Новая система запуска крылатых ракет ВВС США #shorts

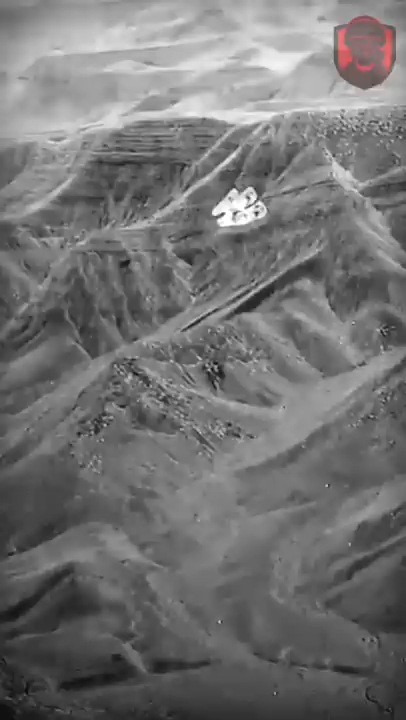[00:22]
В течение нескольких секунд парашюты стабилизируют модульный бокс, состоящий из шести ракет, которые поочередно,